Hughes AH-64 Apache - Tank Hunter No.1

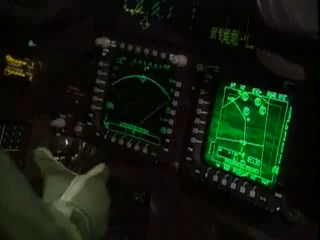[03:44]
The Hellfire missiles are sighted through that primarily, either with the laser designator through this aircraft or another aircraft.
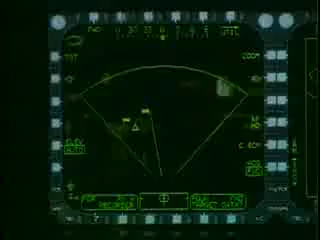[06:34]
Electronic sensors warn the crew if radar-directed weapons are being aimed at them so that protection systems can be activated.